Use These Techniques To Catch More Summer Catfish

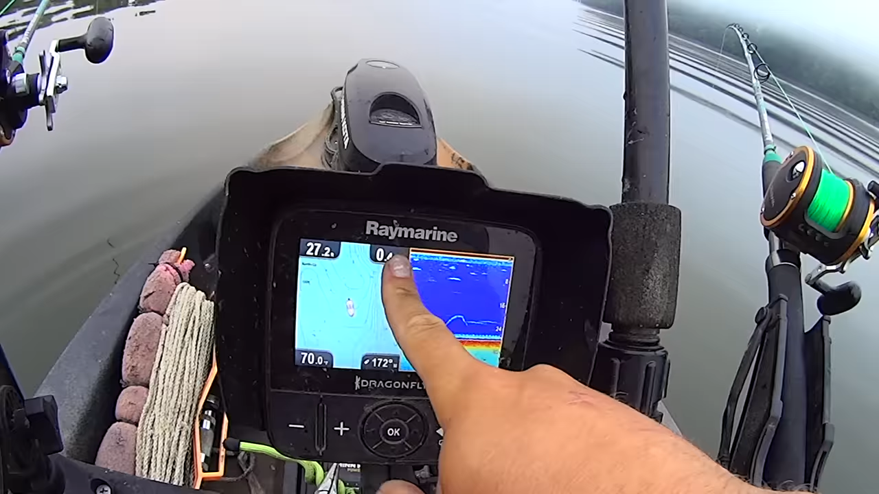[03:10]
0.4 miles an hour and i'm going to get on over here closer you can see where i'm positioned at the ledge is over here starts to come up i'm going to get myself
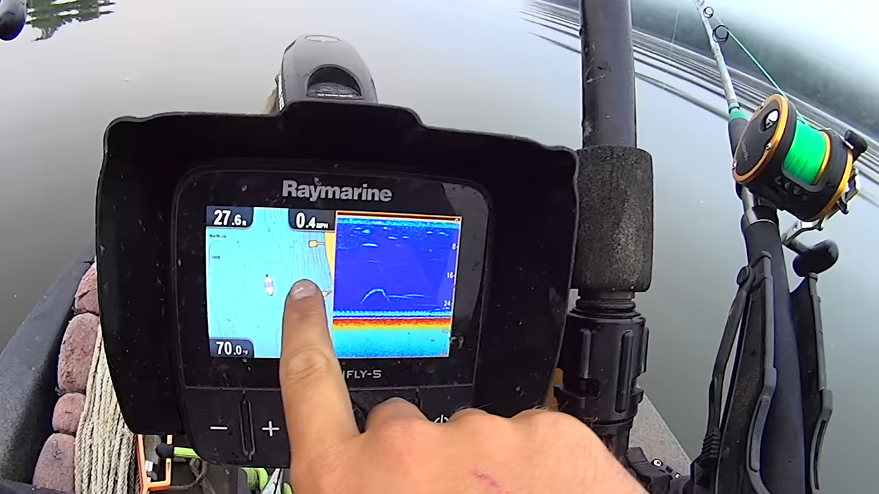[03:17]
On screen: speed 0.4 mph
moved on over a little bit that last fish as i mentioned when you when you catch a fish when you're dragging in a kayak because these kayaks are so lightweight
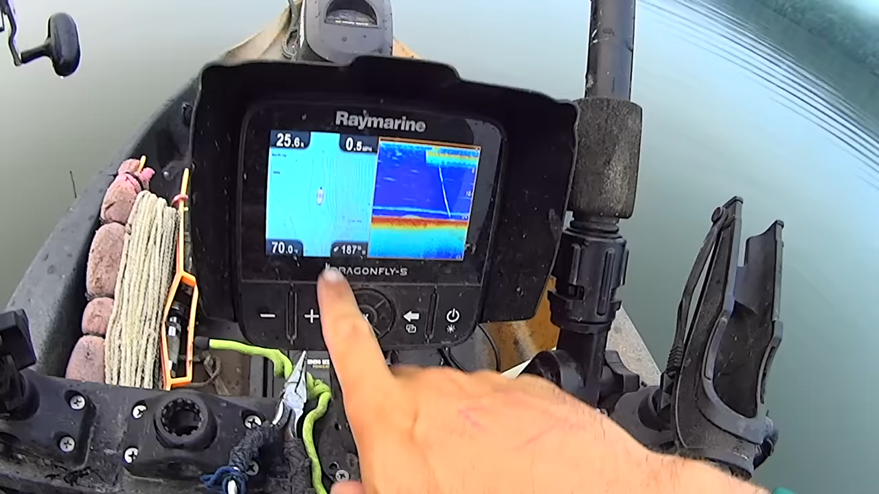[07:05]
and just keep making my way i've still got the motor going you can see here i got myself spun around here before i landed that one on the dragon rig again when i'm trolling like this whether it be i'm suspending or dragging it doesn't matter i like to get on the edges of the channels here
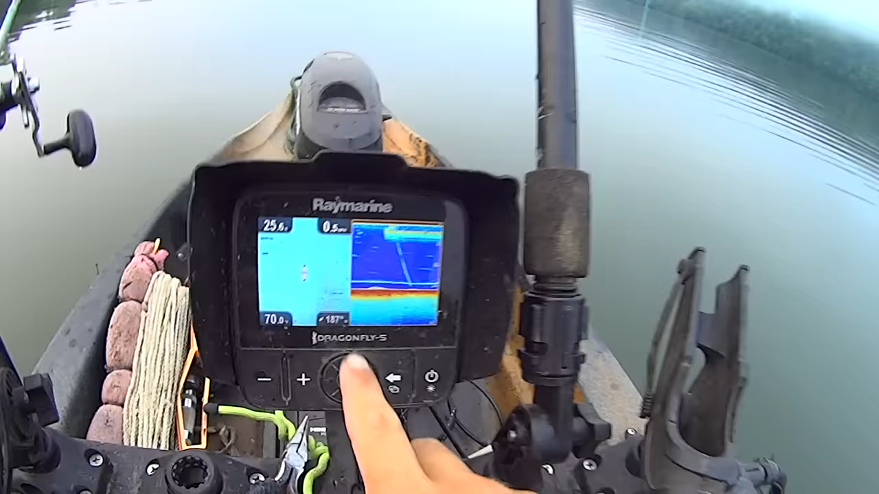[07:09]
this right here where it starts to come up is right here beside me it really starts a
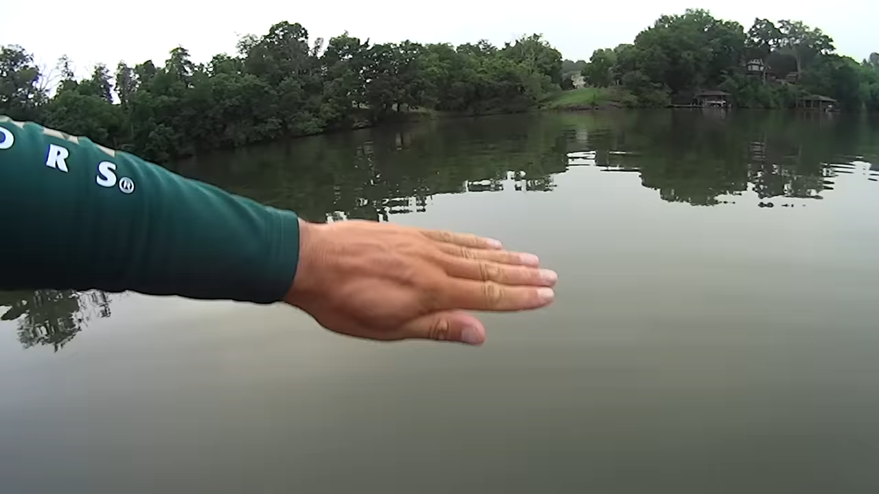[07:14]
steep incline here and then there's a flat up there that's just a few feet deep so that comes off comes down and again i'm right on the edge here half mile an
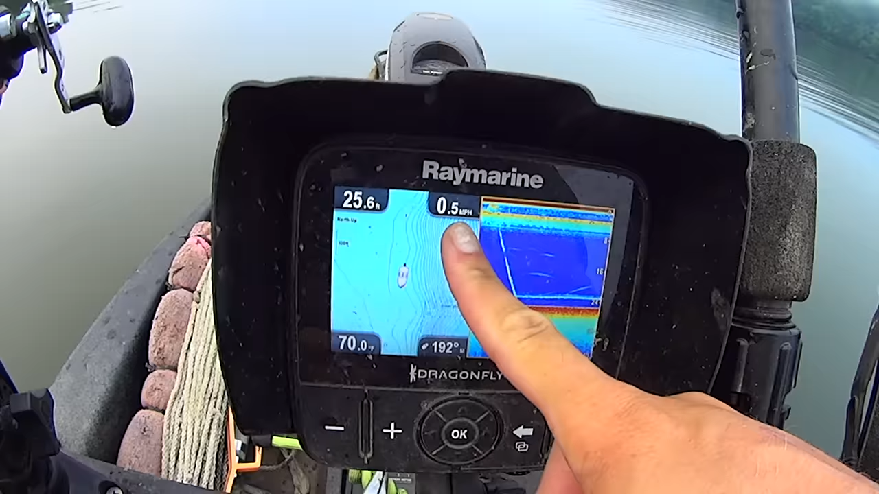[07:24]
On screen: speed 0.5 mph
hour which is generally what i like my speed 0.3 0.5 slow slow moving whether i'm
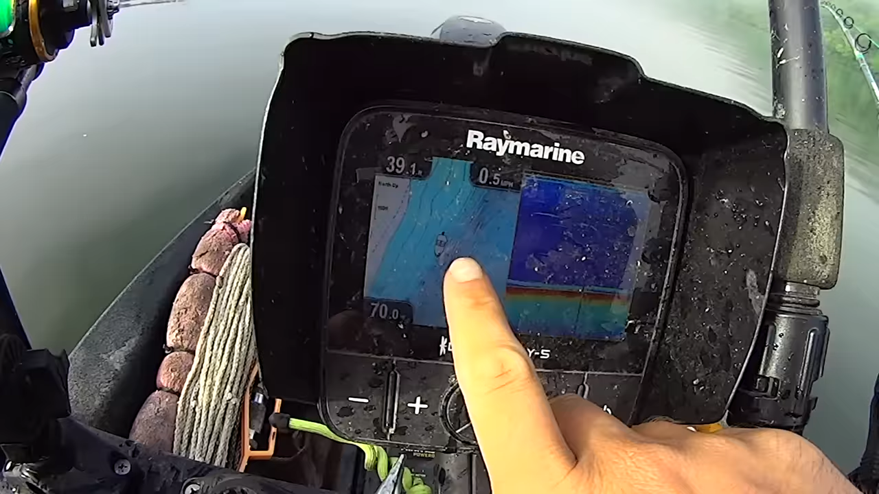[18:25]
i'm right here on the bottom edge of this drop i may get up here and get on the top and
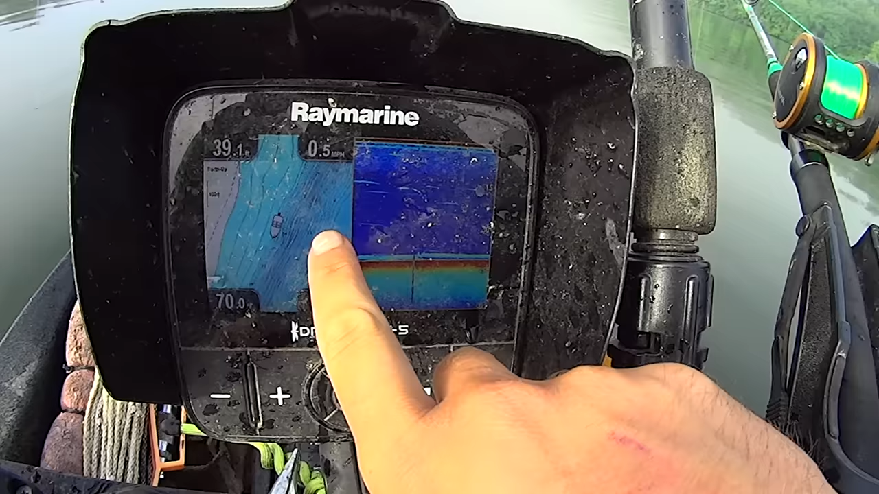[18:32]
just run a stretch of it and see what happens it's only a few feet deep up there so i'll probably ditch the suspended rods while i'm up there because
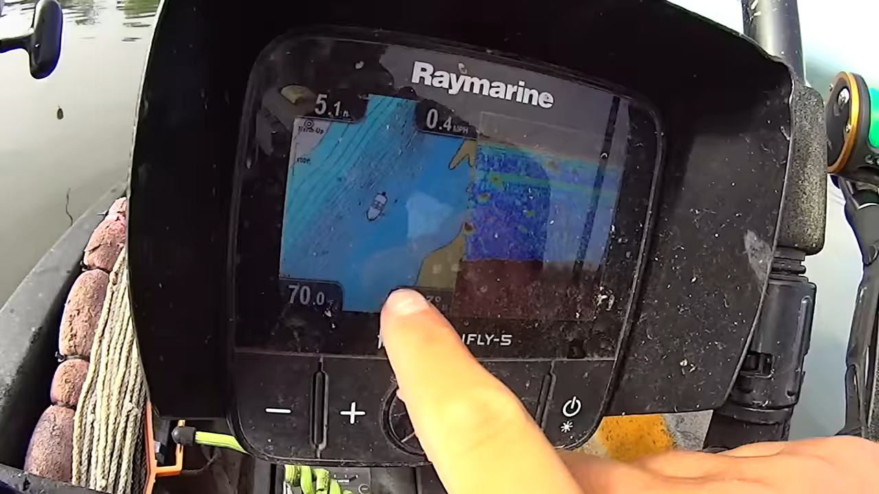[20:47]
but let me show you where i'm at here now so right here you can see i'm kind of on the top of this drop right here i've got the shoreline that's flat that comes out and i'm right on the top right before it starts to drop off real sharp so i'm only five feet deep and so i got one of my baits dragging and i thought the other
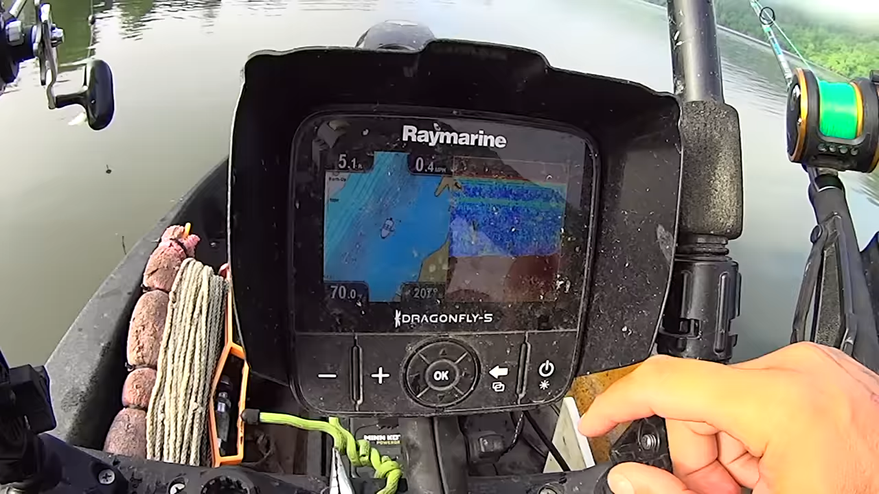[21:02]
there i'm just going to put under that float and just keep it a you know a foot or so under the surface because i mean heck i'm only five feet deep anyway so uh yeah that worked out so i'm gonna keep